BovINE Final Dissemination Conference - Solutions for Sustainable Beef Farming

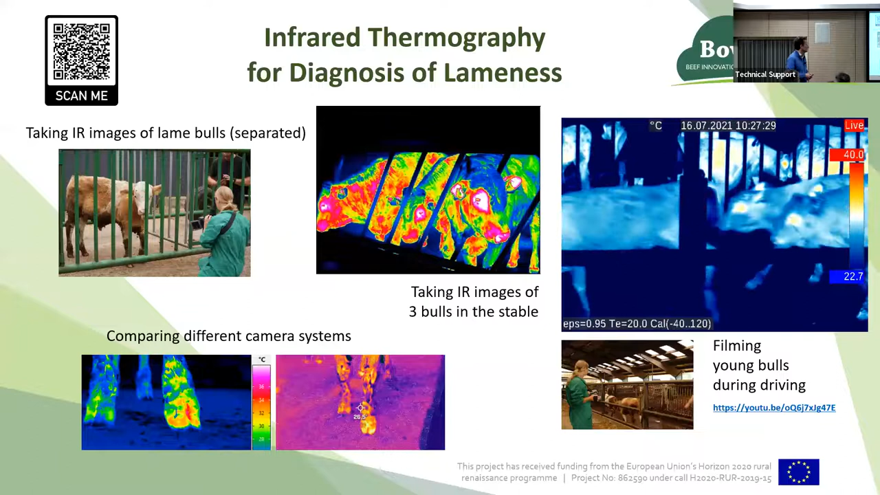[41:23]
So that's really a different range, whatever you prefer or what you need. Obviously, the more expensive one are a bit more sophisticated and have more abilities to analyze the data. But nevertheless, all of them give you a picture of that animal and if there's an inflammation or not. So with infrared thermography, it's possible to diagnose lameness early and to clarify suspicion, which I think is one of the strengths of the solution, that you, before the animal actually shows sign of sickness, you can detect inflammation with that. The problem sometimes is that you need to be rather close to the animal,
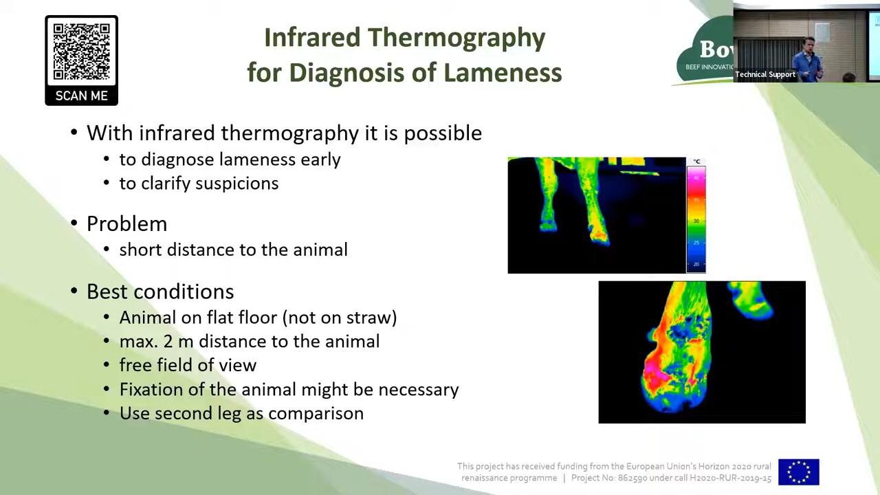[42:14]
maximum 2 meters distance, free field of view, and sometimes it's also obviously necessary to fixate the animal, because if they move very quickly and you don't get a clear picture, you just have to fixate the animals then. And it's also advisable always to use a second leg as a comparison to see really the temperature differences between legs. From farmers on the demonstrations, we also got the hints or points that you basically also can use this for other purposes. For example, also use the smartphone app for infrared thermography to check the post-heating of silage, or also to check the filling of the biogas plant.